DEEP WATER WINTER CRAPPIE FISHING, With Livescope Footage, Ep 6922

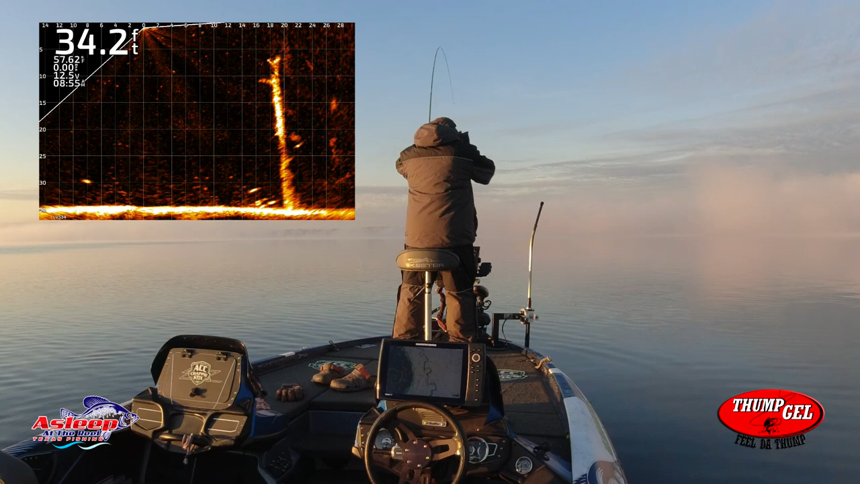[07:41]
On screen: depth 34.2 ft
got him that's a good fish right there
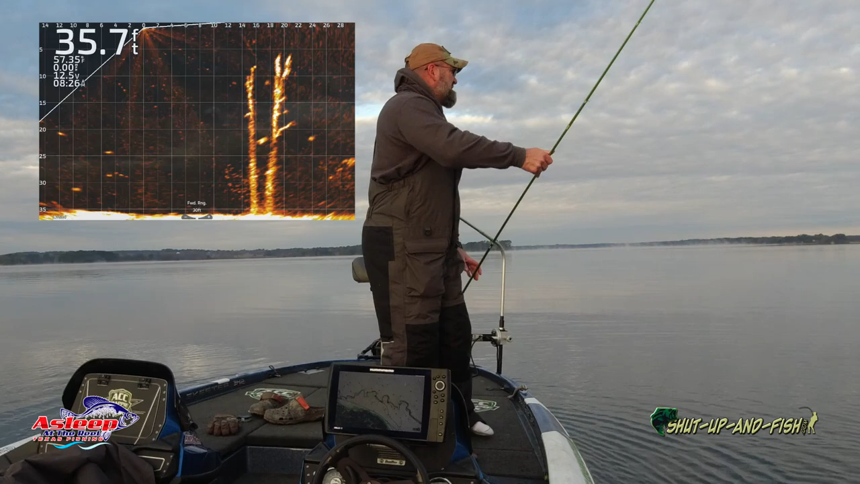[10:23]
acc crappie stick can't beat it that's what i'm looking for all right buddy there's two of y'all sitting there got him got him it's a matter of threading a needle that's a good fish right there